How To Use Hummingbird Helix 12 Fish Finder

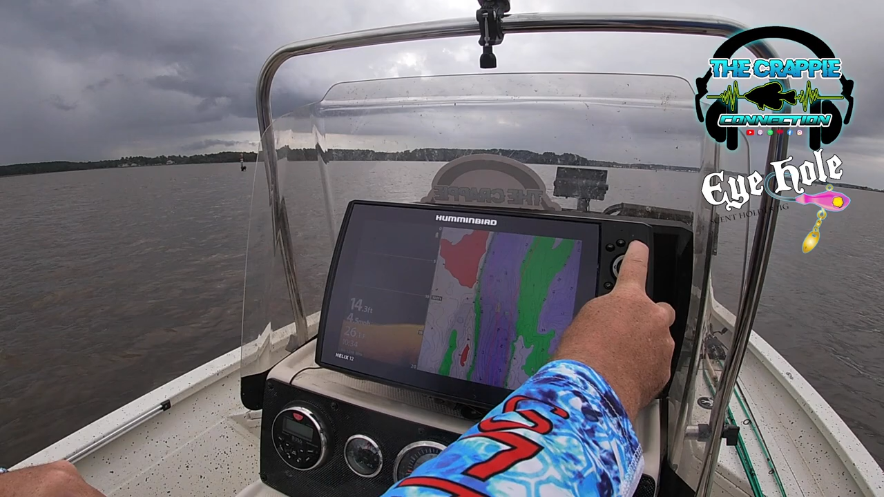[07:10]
Your charts, whatever charts you want to go to. And this is down image. We haven't spoke much on down image today. And then your system settings. So you can go to your system status.
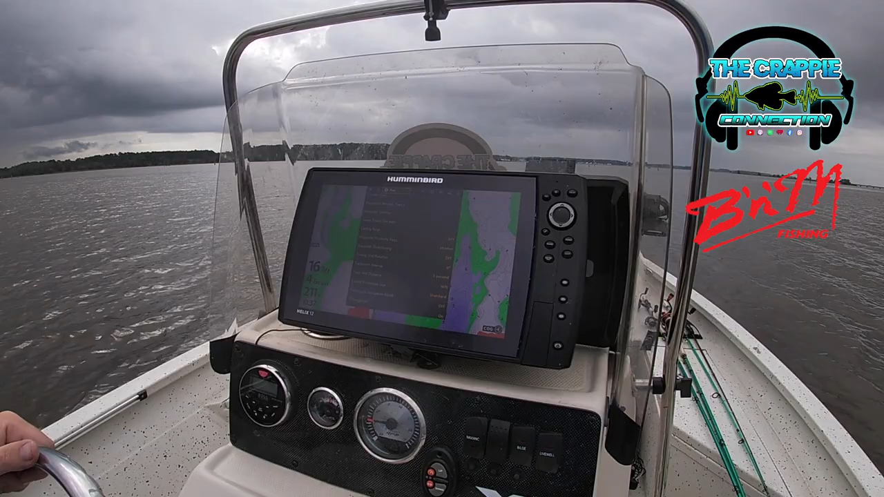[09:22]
you're actually looking at on side image whenever you go by it. Just putting in time with the unit. That's a big key of everything.
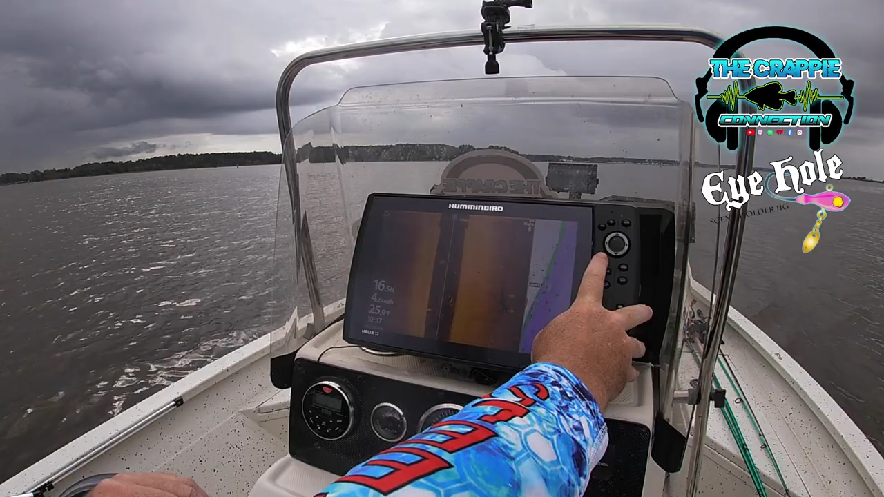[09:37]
Also, another quick key on the Helix unit.
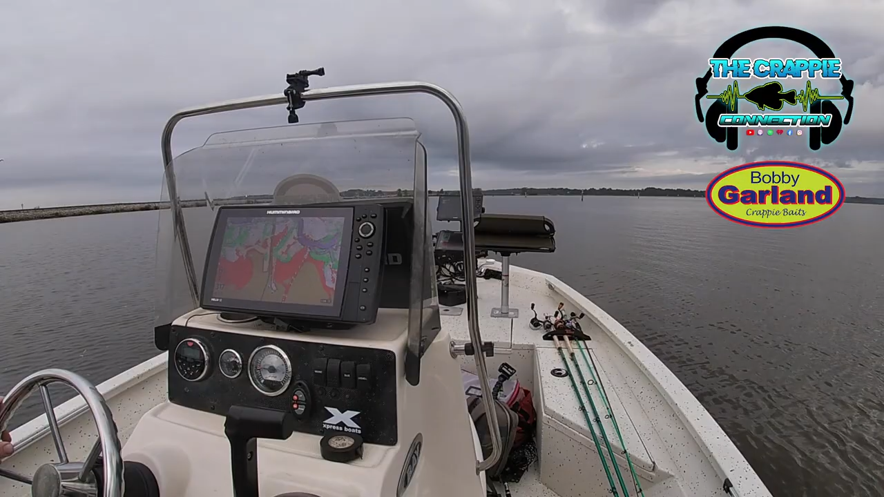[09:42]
What area you want to hit? We'll see where you ain't got no marks. Go right over the side of Caney Creek here. It look pretty clear there. Yeah, I mean, there's stumps all over in there. Oh, yeah. But we can hit it. caught up in this mm-hmm. area. Mm-hmm. Okay.
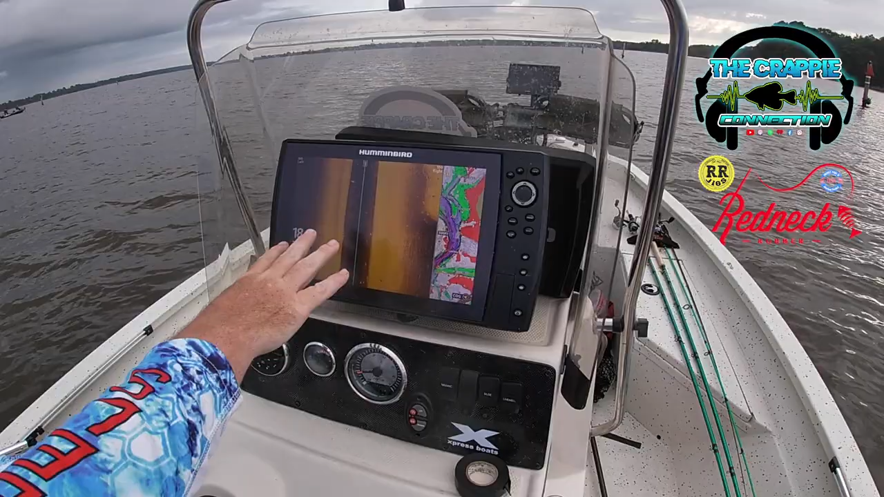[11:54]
So you're going to have your more shallow stuff closer. Your sonar is shooting out to the sides. One thing to remember, and you'll see in just a second as we run up on a ledge, one side of this screen will turn black. Mm-hmm. You'll have your shallow side.
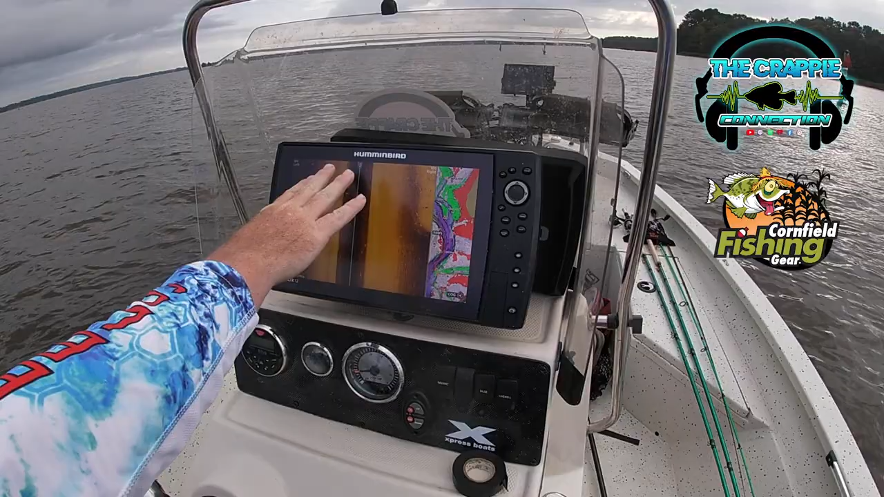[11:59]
And then the other side is where it drops off the ledge. Sonar reads straight out.
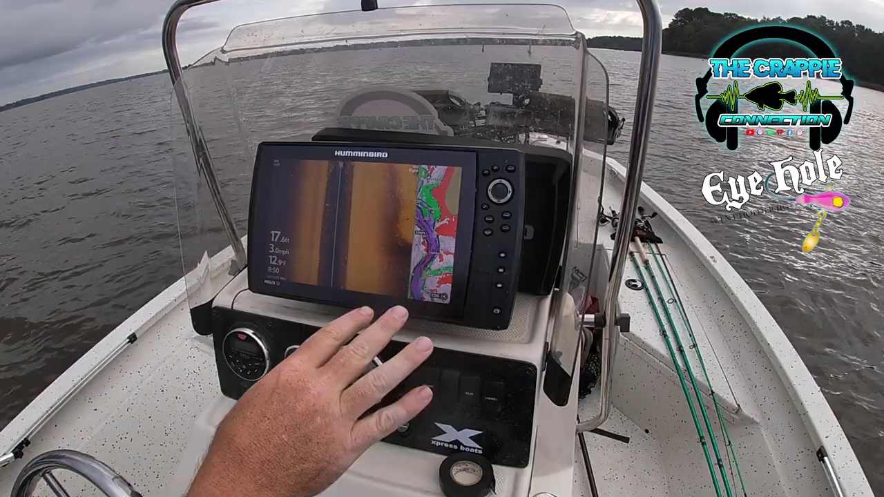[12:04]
It does not read downhill. So if you're wanting to scan on what's on the ledge,
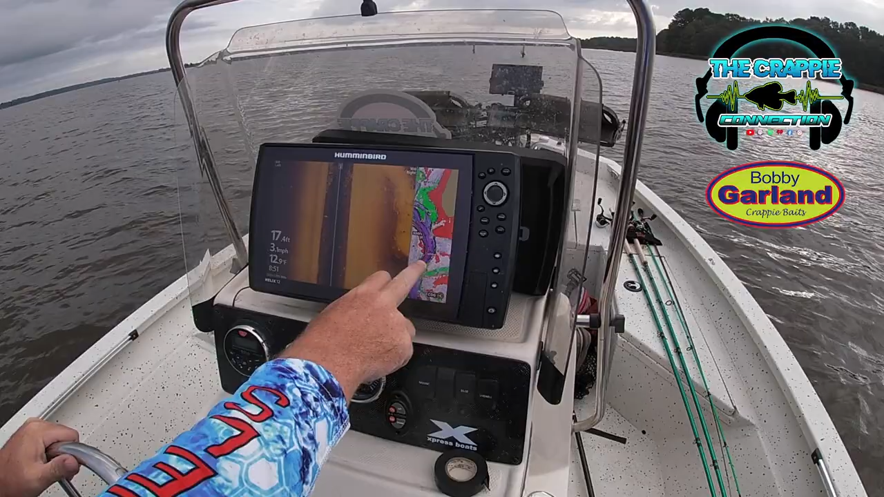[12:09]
you'll have to get out away from the ledge and scan uphill. But what we're gonna do is we're just gonna run the line. So some of this may be dark, some may be shallow. We're just gonna kind of run the general area in here. You kind of see it right here going in. Yeah, there's a little contour right there. That's actually a marker pole we just passed, and we're looking at a stump right there. And what I look for is tall returns.
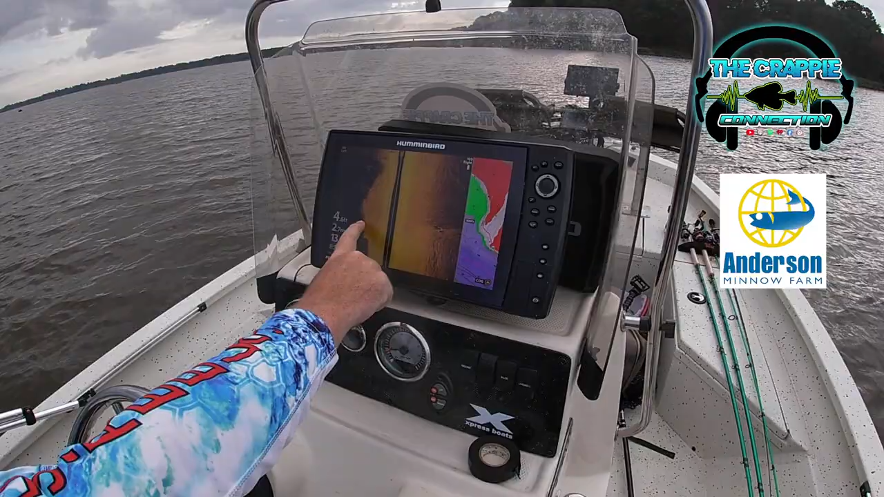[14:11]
But learning this lake, there's what we were talking about earlier. That's the ledge right here that we were talking about where it drops off into the river channel. That black portion is all deep water. That black portion is where it's dropping off the side of that ledge right there. As we're fixing to run around and get on this other ledge. And you can see where it shallows up, and you can kind of see it, same thing as coinciding with the map over here. You had deep water, and then we come back into 9, and you can see where it comes back into that 9 foot of water right there.
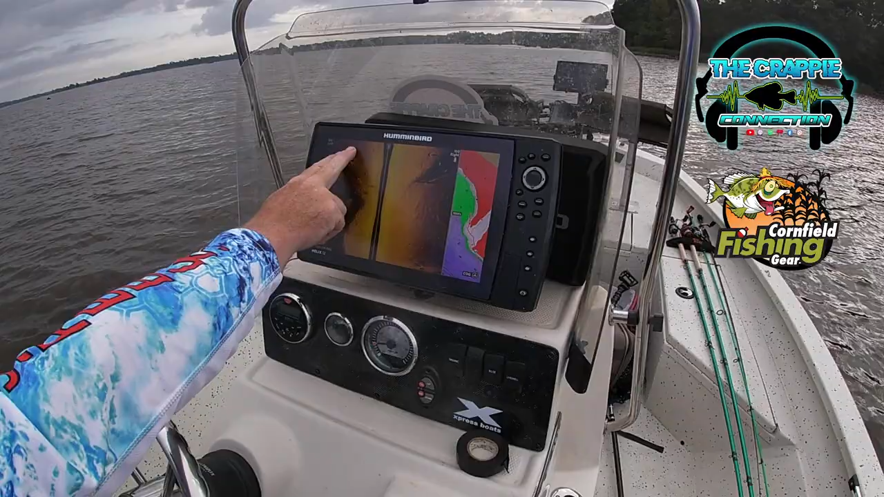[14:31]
Mm-hmm. We're just gonna cruise through here and see what kind of structure we can lay our eyes on and mark. It's kind of a new area to me. Good thing I would think about this spot too.
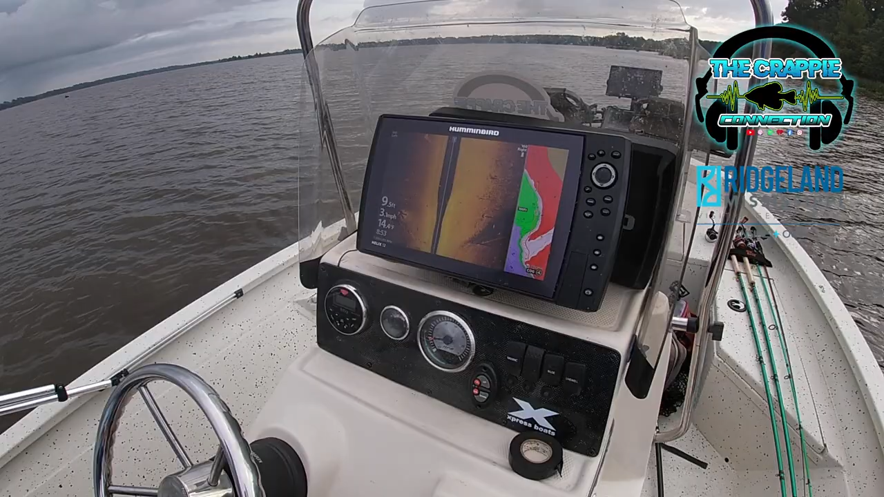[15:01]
Yeah, if you had a good east wind, it would definitely be today. Of course, it was supposed to be a straight west wind, so it wouldn't be a great bank to fish today, but also be a good spawn spot as well.
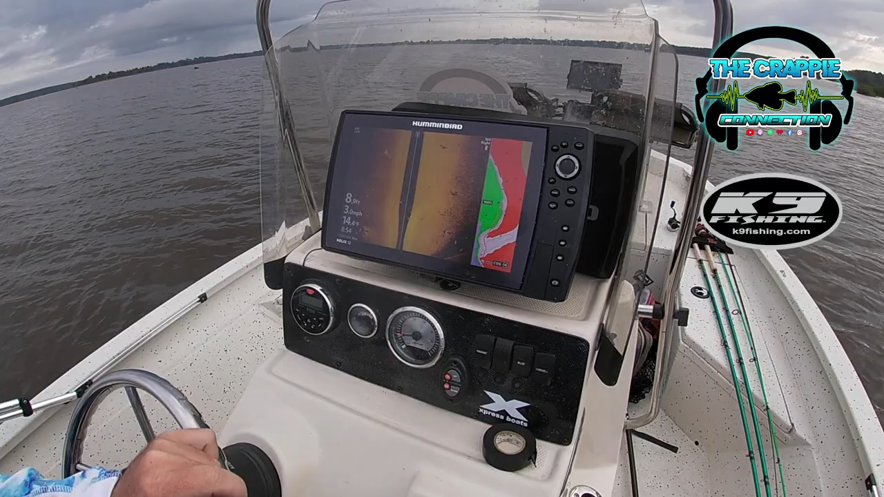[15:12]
All right, so we got a little structure down here. You know, you could recognize that as maybe a old stump. It's not, doesn't give off a very high signature shadow right there. So that's not something that typically I would mark. You know, if it's not a whole lot in the area, or you've been in the area a while and there's not a whole lot in it, you could mark stuff like that just to go to it to see if fish are actually holding on it. Right.